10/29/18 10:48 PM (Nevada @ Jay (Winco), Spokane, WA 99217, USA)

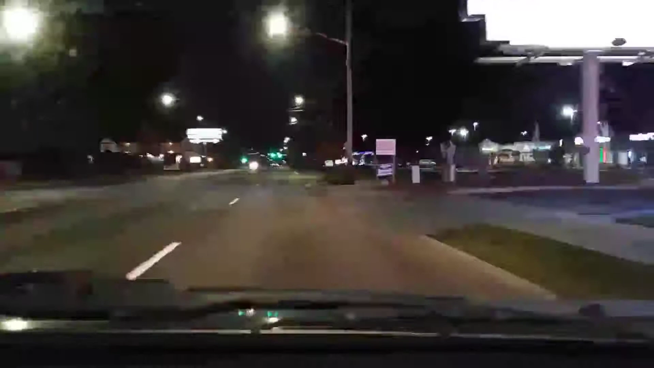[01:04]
That does, but it's going to be after the thing. We'll just go this way. Yeah, there's something coming. Yeah, many times I'm well-versed driving. I'm well-versed at it. We can stay in this lane. We can stay here. Yeah, we'll stay in this lane. Right. Yeah, it's going to be on the right.